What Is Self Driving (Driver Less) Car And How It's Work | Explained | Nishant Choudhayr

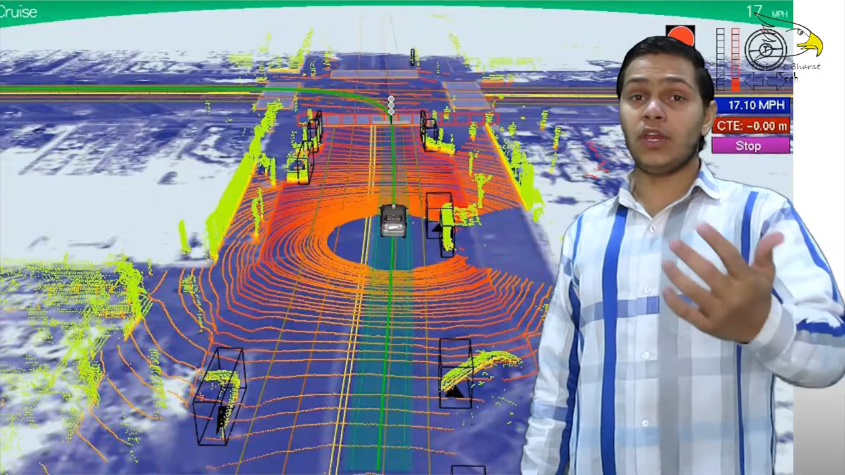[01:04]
आने वाले काड़ी की से उसकी का चेक करता है यानि की साय सवत लिडीवी काे उसका हुँसका पतारा फूरी जो परिड seventeen .